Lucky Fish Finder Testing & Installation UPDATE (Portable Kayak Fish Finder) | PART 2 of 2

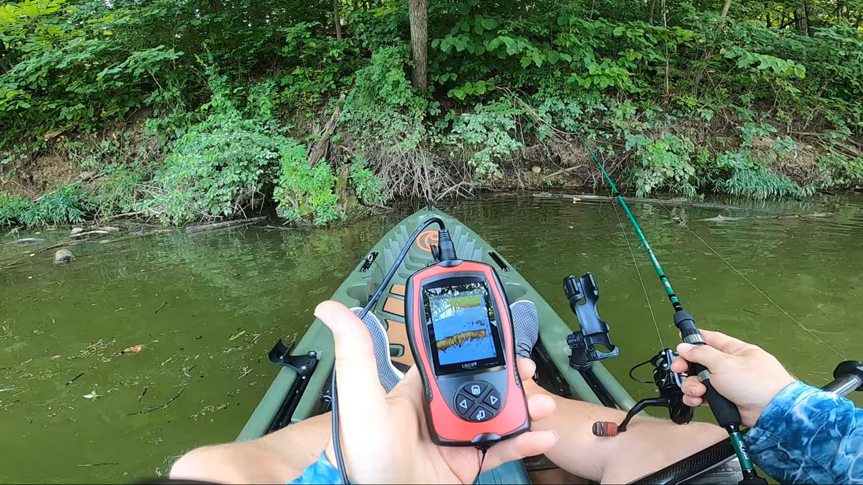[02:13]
With the transducer deployed, you just grab the plug-end of the cable near the kayak handle and plug it into the fish finder, and you're all set.